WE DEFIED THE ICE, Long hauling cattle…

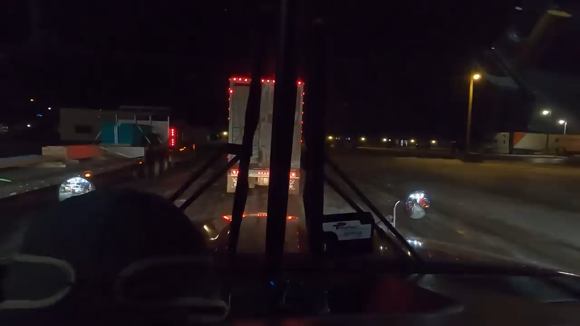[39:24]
The final leg. Let's see if Cody remembers how to get out of here. Oh, that does feel good to get a discount like that on the diesel. Man, it's been tough out here. So I'll pass a little of that along in my rates. You know, if we can fuel up and save some money on fuel, I'll go ahead and cut the rate back for these guys a little bit.